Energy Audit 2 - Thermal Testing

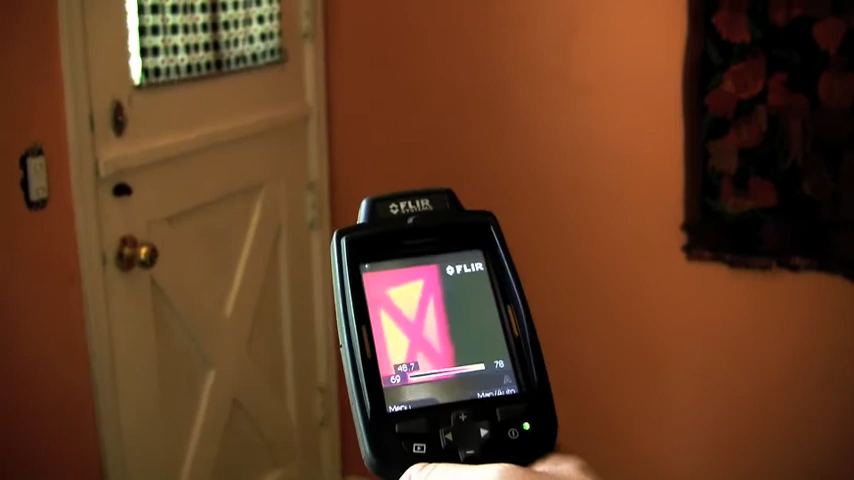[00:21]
the white spots and the light colored spots are where heat is coming directly through the wood.
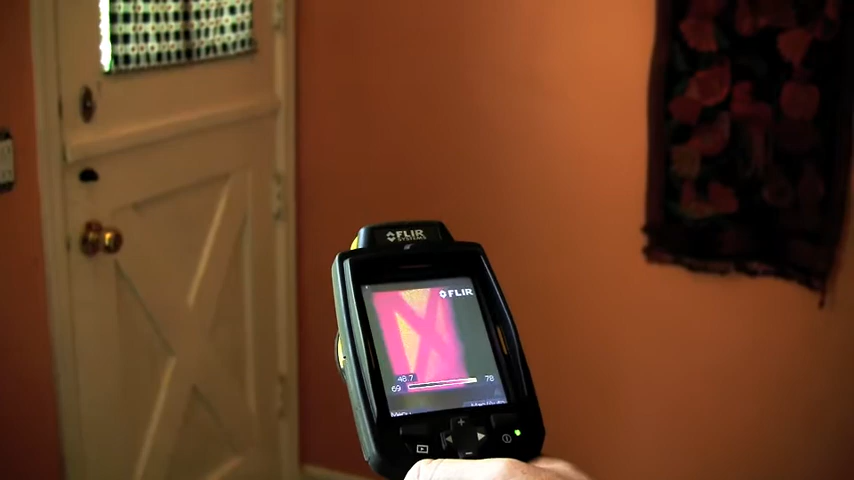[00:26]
So the places where the, Peter would you go touch the little triangles there.
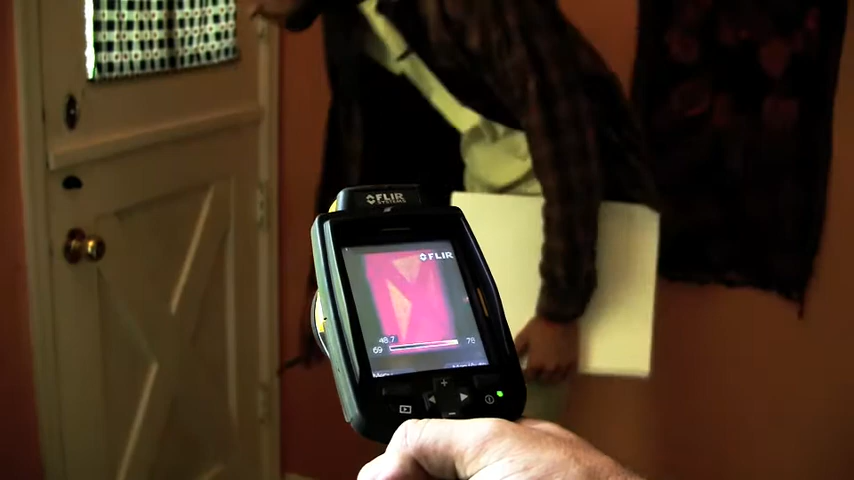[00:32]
Those are the places where the wood is the thinnest on the door. And naturally because the wood is the thinnest there, we have the least resistance to heat gain or heat loss in those spots. So right now we're gaining heat because the sun is shining down on that.
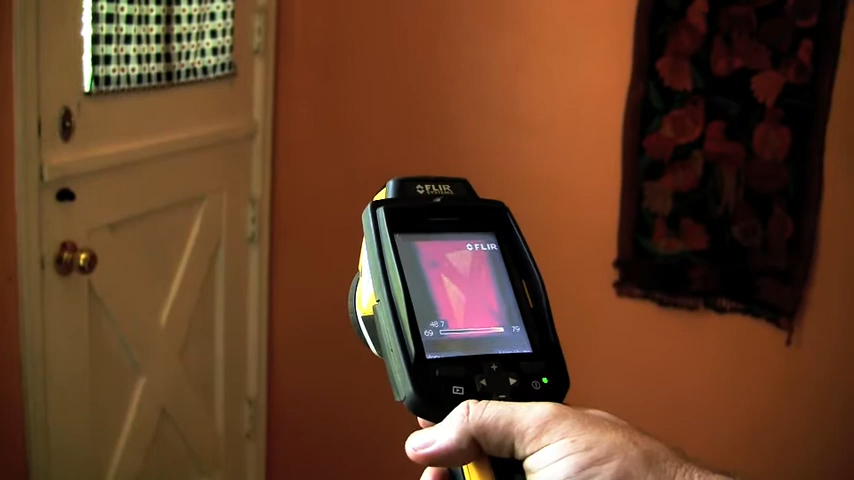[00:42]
If this were during the winter though, the heat we'd be trying to heat our house with would be going right out through those places and right out through that window.
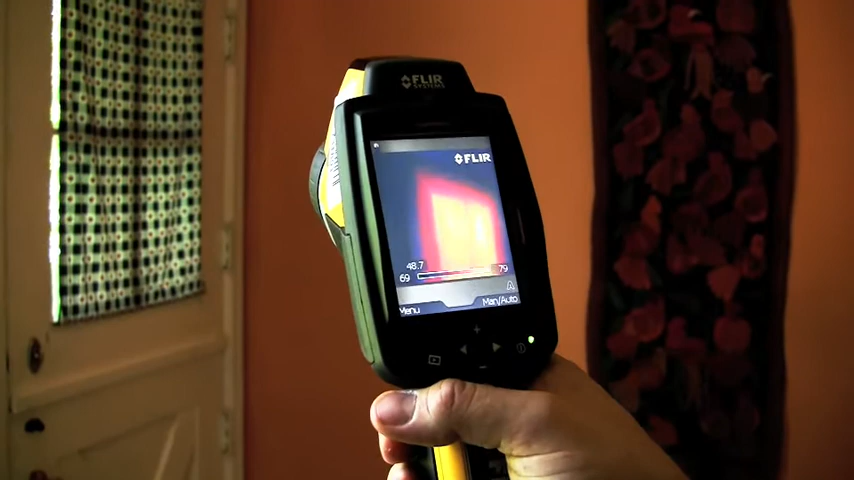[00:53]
So the fact that it's white hot now just means that we're gaining heat, which we'd expect on the south side of a house during the summer.
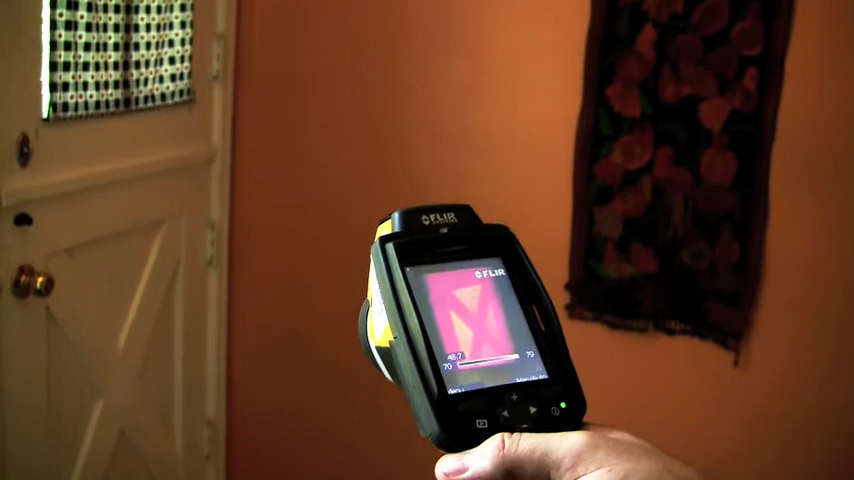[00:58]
But that's just a good indication of where we lose our heat in our homes.
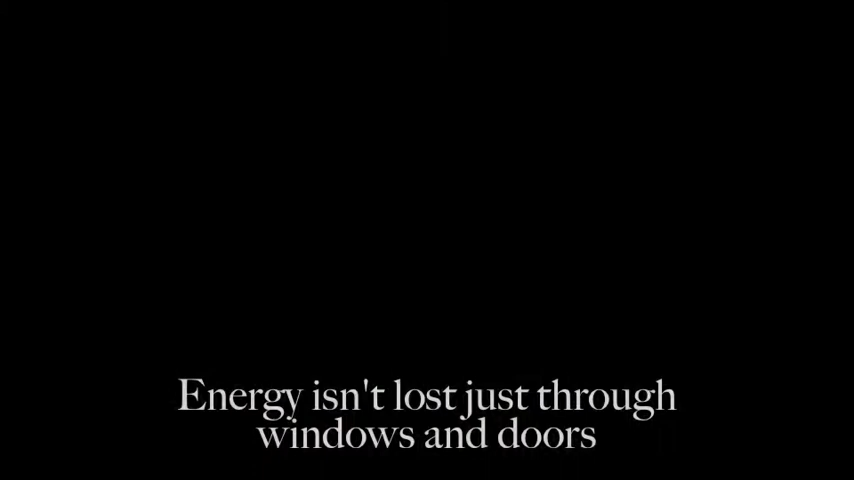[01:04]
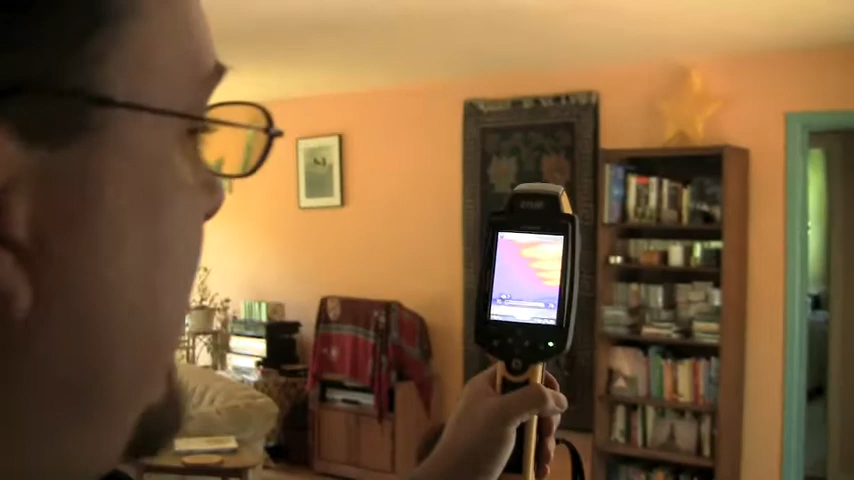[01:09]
You can see that about half of the attic over here is white hot. And over here it's nice and cool.
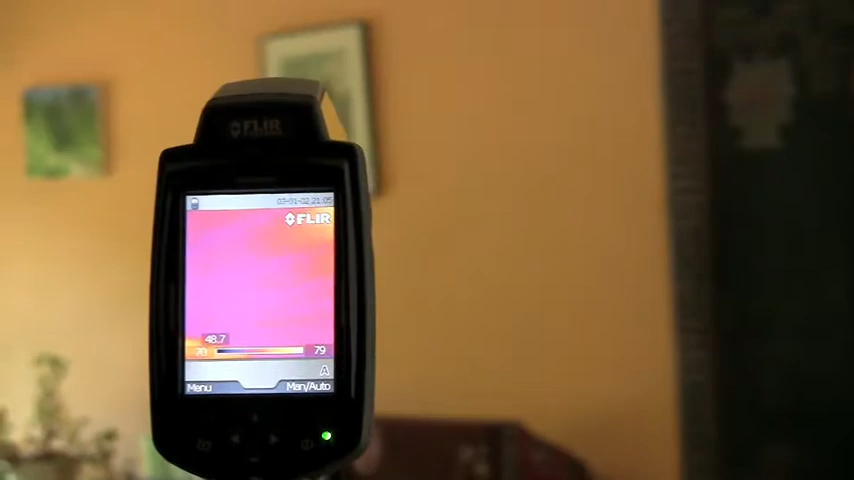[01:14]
The reason why is they're currently in the midst of these homeowners of removing the insulation out of the attic because it's been damaged by rodents.
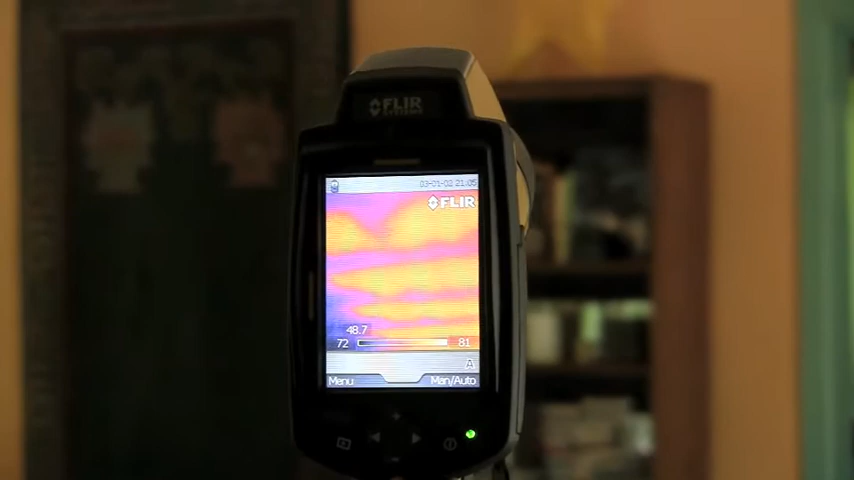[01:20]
So in the area where it's white hot here,
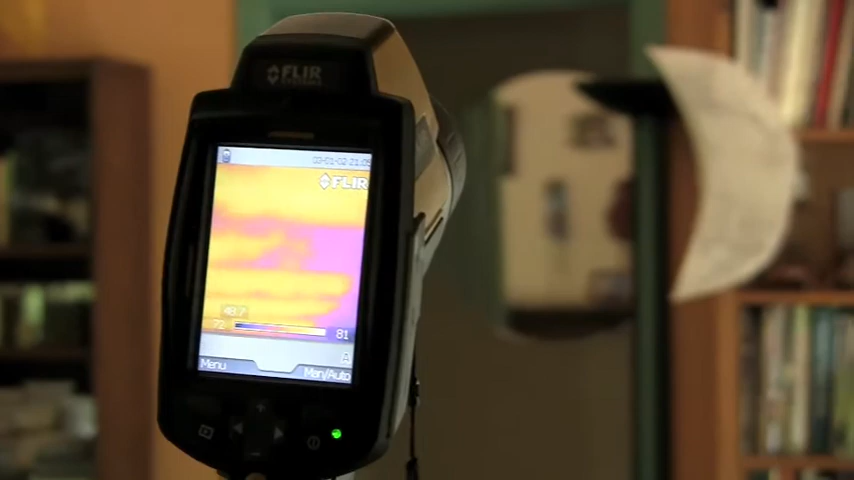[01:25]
the darker spots are the studs because those studs are the most resistance to heat gain and heat loss that they have.
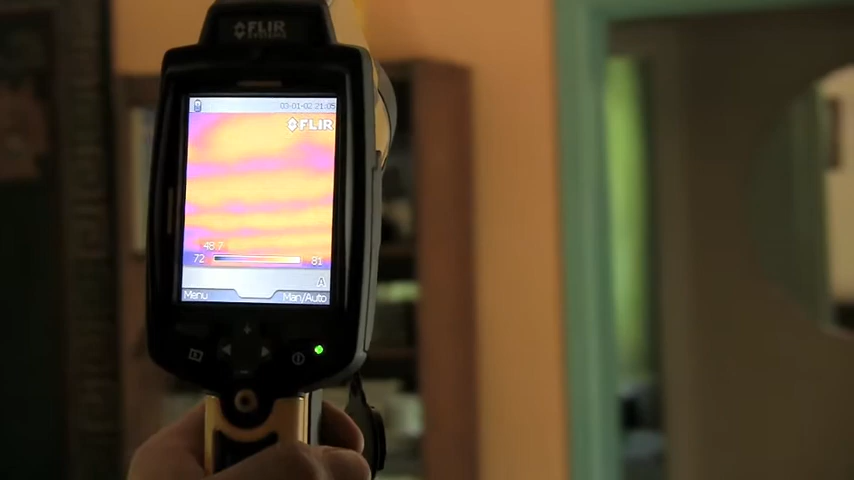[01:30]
And that's the joists up there. It's joists as opposed to studs because it's on a ceiling.
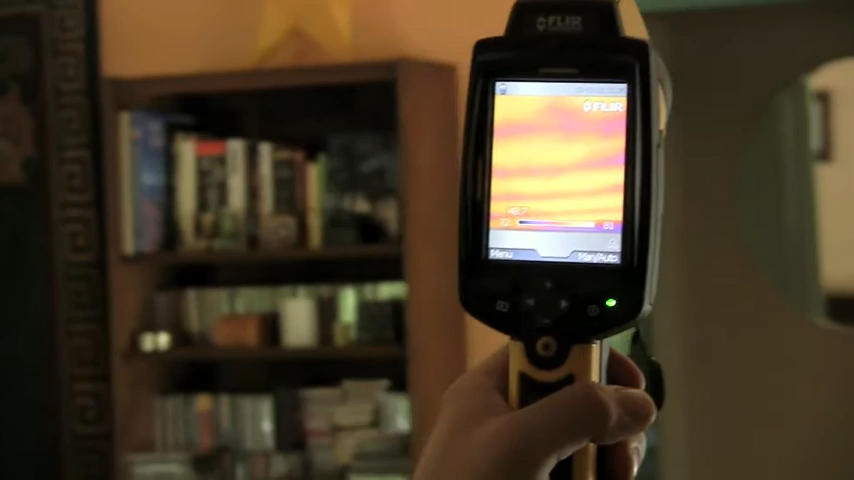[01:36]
So you have six inches approximately of wood and a joist there.
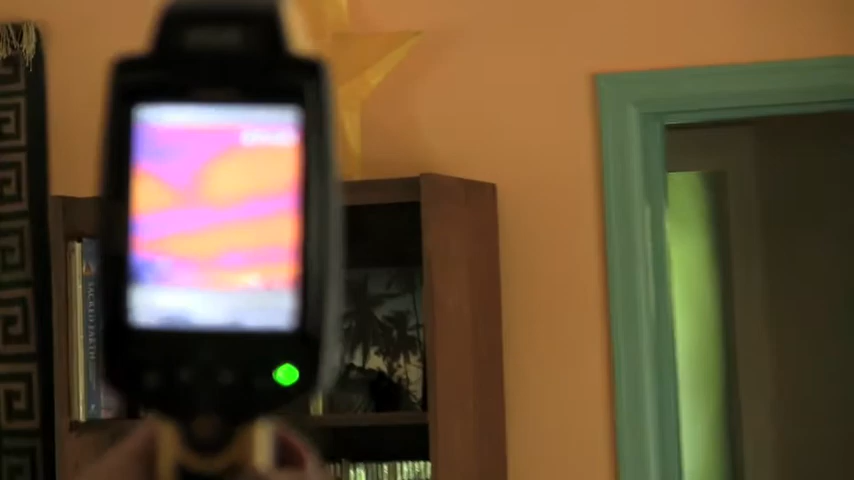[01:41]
That's our six approximately stopping heat from gaining in from the attic or heat from losing out if it were the winter.
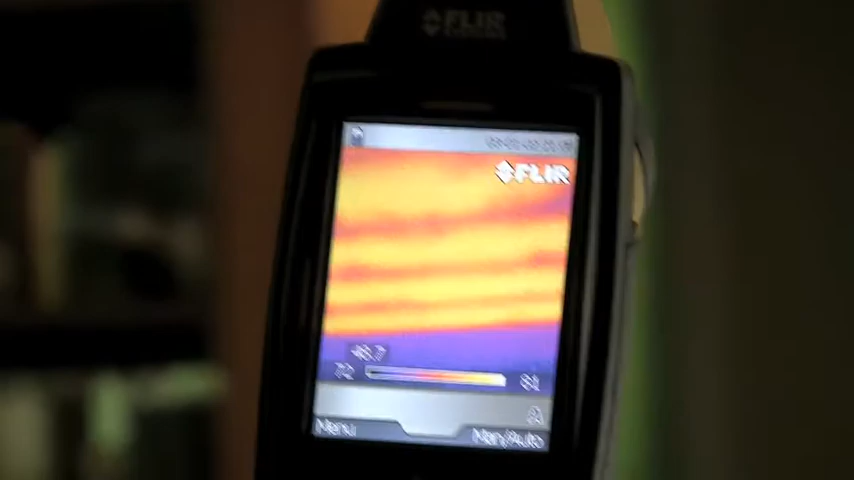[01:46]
The rest of the spots where you see it being very yellow means the insulation has been pulled out of there.
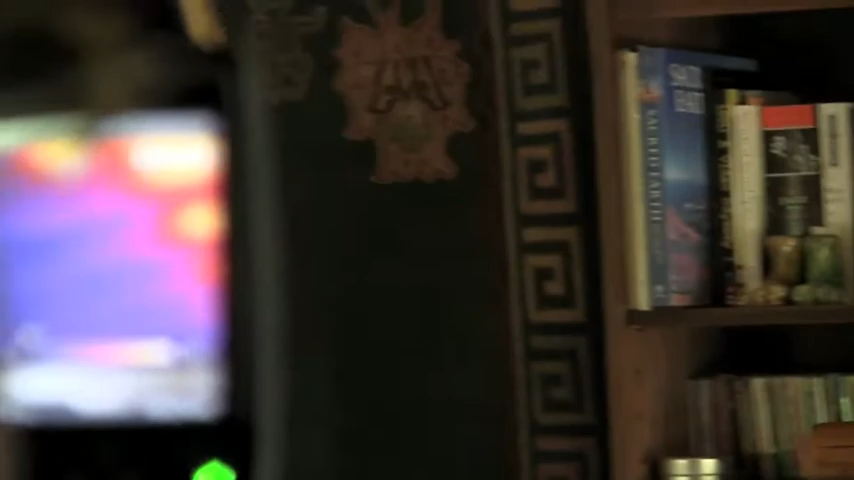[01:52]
Now if we go to this area here where they haven't pulled out the insulation yet, we see a much more even temperature going across here, which is what we'd expect to see.
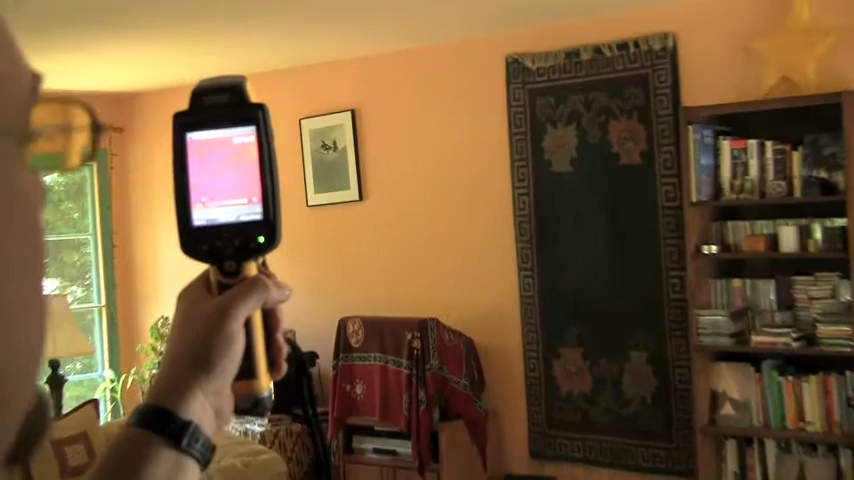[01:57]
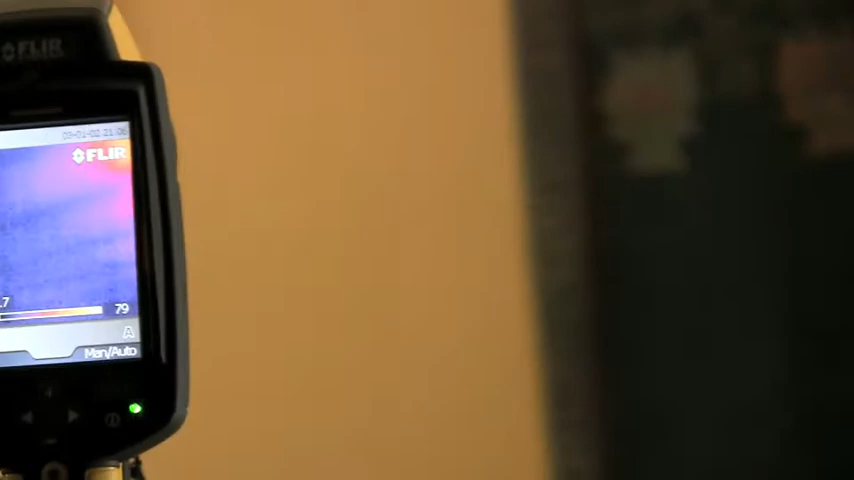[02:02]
So then if we go past it, we go back to where we know they've been removing insulation again.
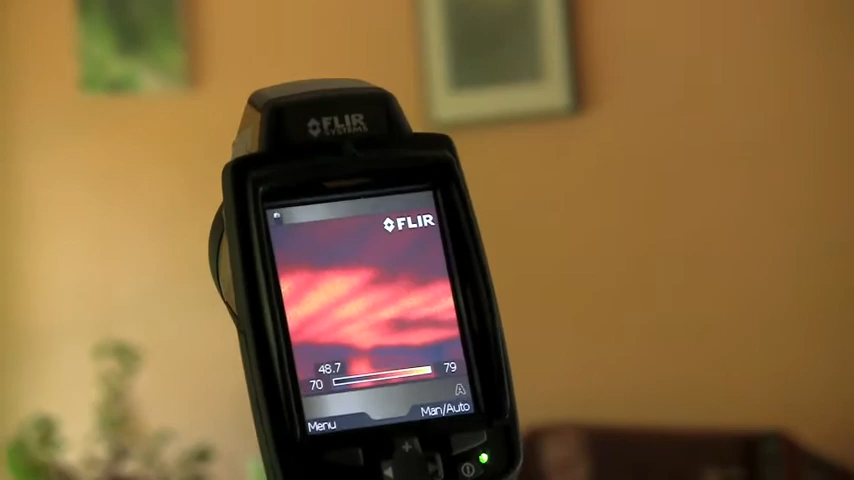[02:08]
So this is a very, very good demonstration of how important the insulation is to heat gain and heat loss on any one surface.